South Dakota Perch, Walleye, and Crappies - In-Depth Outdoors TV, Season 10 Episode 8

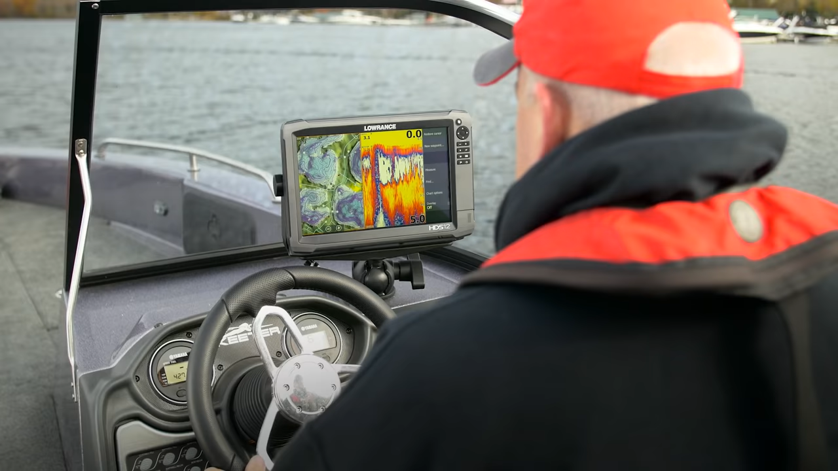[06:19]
Lowrance HDS 12 Gen 3 touch at the dash.
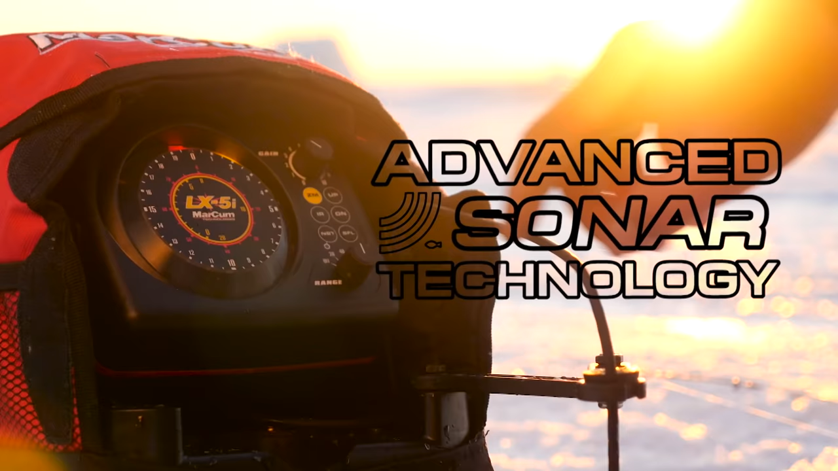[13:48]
display with Markham's advanced sonar technology to produce flasher sonar units that offer a larger display
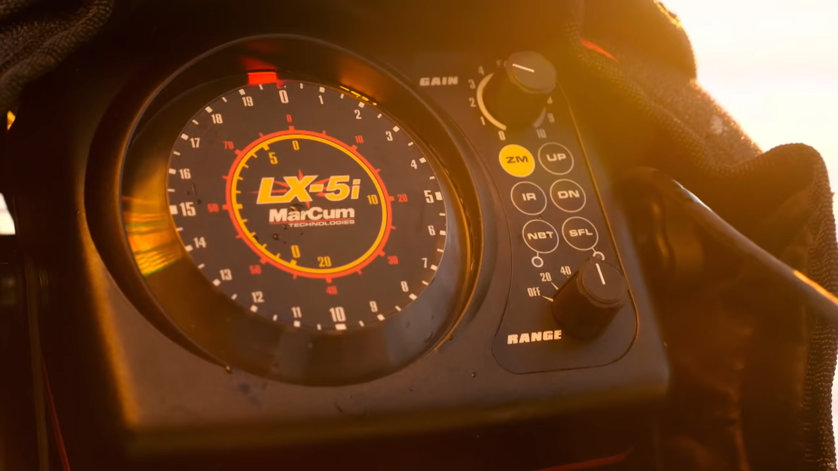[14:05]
The most powerful high-performance flasher sonar units ever built.